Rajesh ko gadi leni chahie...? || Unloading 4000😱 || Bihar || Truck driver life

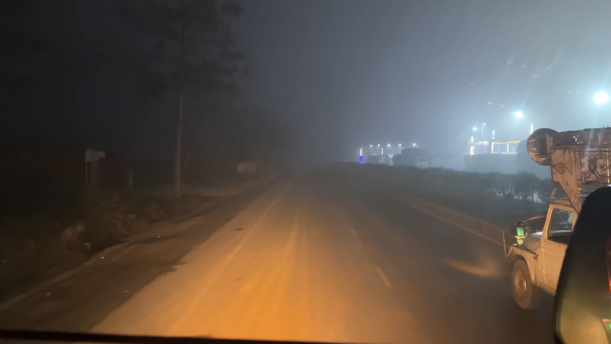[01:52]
डीजल डाल के निकल पड़े यहाँ से, 10 किलोमीटर दूर है बॉर्डर, और 172 किलोमीटर है मुजफ्फरपुर, वहाँ से 60 और, मतलब 230 किलोमीटर भी सफ़र है अपना। चलो अब धुंध थोड़ी इतनी भी दिखता रहे ना, फिर टेंशन नहीं है, वो दूर तक ऑलमोस्ट नहीं है,
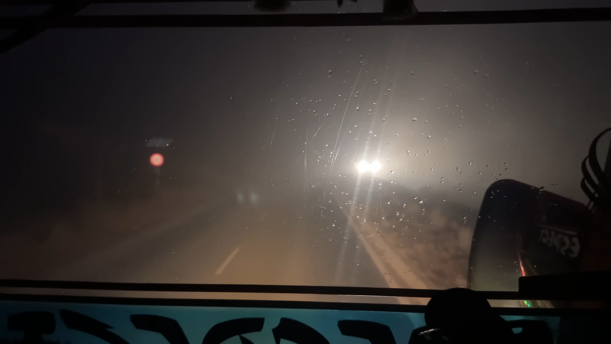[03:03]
धुंध भी है ही है, गोपालगंज भी पार कर दिया, अब 120 किलोमीटर रह गया मुजफ्फरपुर, उससे 60 मतलब 200 किलोमीटर का सफ़र है अभी अपना।